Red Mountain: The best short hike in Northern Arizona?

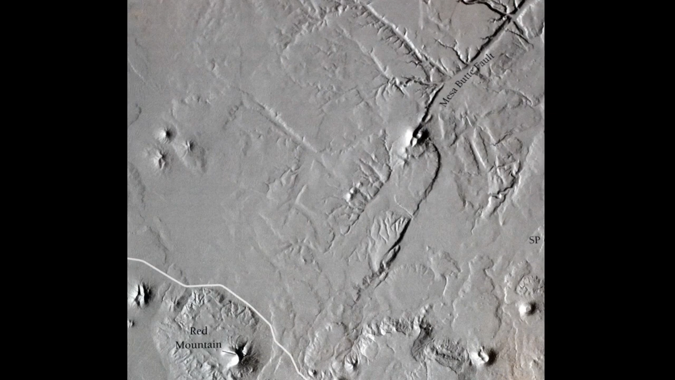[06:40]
The valley leading into the amphitheater lines up with the trace of the Mesa Butte Fault, a major barrier to the flow of groundwater in this area.